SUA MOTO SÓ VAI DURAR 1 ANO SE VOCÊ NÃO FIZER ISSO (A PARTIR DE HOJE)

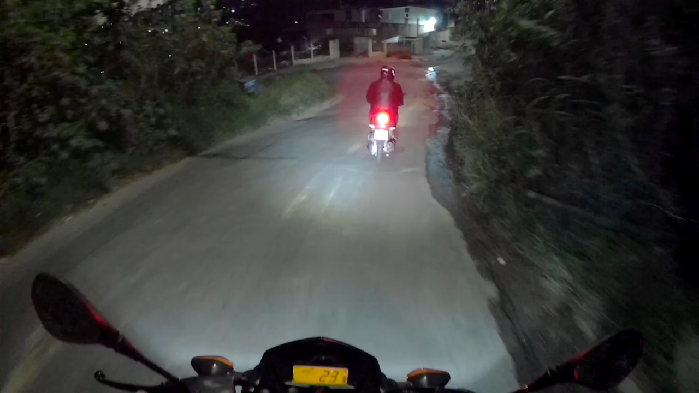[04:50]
aí os farol dos carros atrapalham pra caramba, tem medo, acaba andando devagar demais, aonde não é pra andar. Então, vamos trocar essa ideia, bater esse papo. Beleza? Mano, eu vou ter que tirar esse capacete, mano. Porque minha viseira, eu tô sentindo que ela... Eu troquei a viseira, tá ligado? Eu sempre ando com a viseira espelhada. Sempre. Mas como eu tô... Vou pegar a pista, mano. Aí não tem jeito. Sem iluminação nenhuma. Só a iluminação do farol.
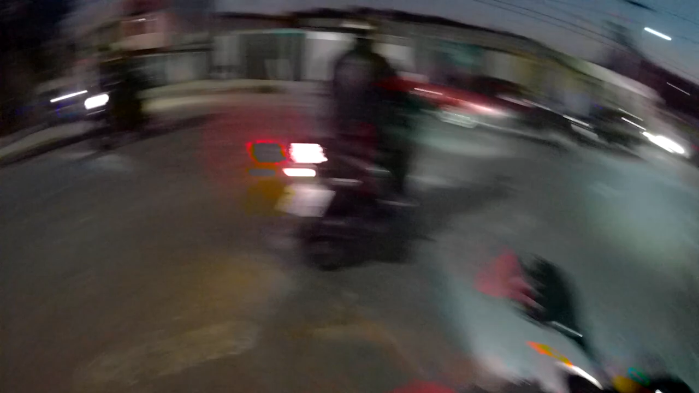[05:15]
Por mais que eu tô usando uma super LED... Caraca, mas o farol deu... O farol não, a moto deu uma derrapada ali.
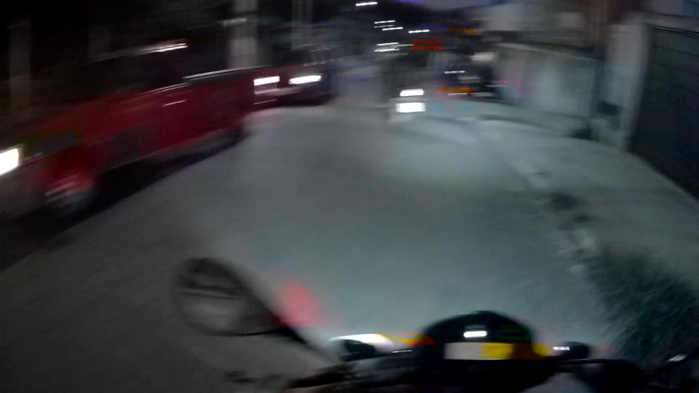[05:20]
Será que foi numa pedra? Por mais que eu tô usando uma super LED, mano, tem uma iluminação top. Ó a valeta. Vamos puxar aqui, hein, ó. Pra não bater.
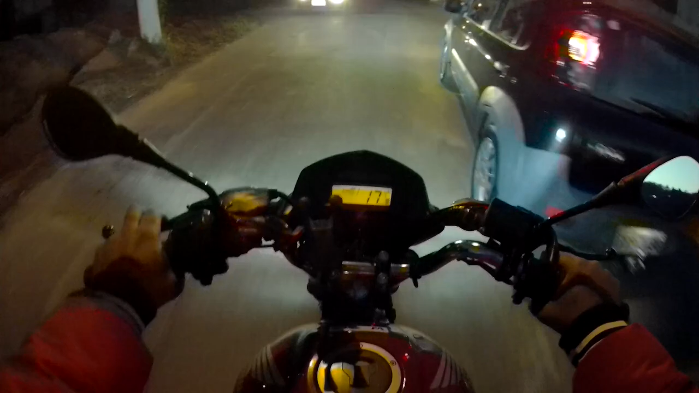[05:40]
Valeta que eu falo é, na verdade, é um buraco, né, mano? Os caras cortou a rua ali pra fazer alguma ligação de água, de esgoto, sei lá, e... Ficou aquele corte zoado, aberto até hoje. Ó, talvez vocês tão ouvindo um barulho de vento aí, forte.